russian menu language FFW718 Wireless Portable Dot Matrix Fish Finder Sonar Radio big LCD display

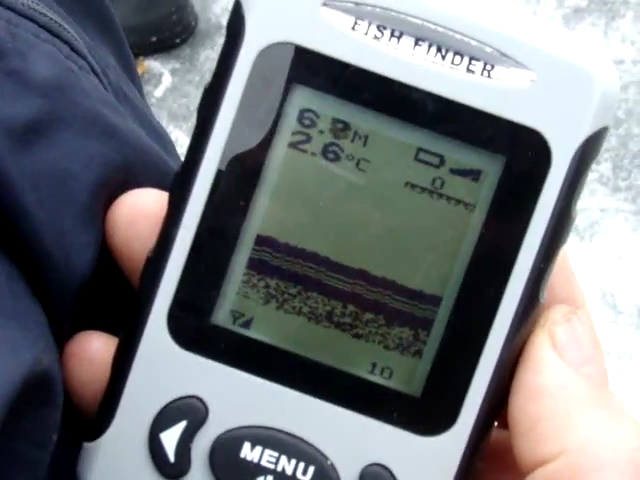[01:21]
On screen: water 2.6°C
Сейчас еще за бутылкой поедешь Обмывание нам Да нормально Да я еще за бутылкой поеду О, рыба, рыба, рыба,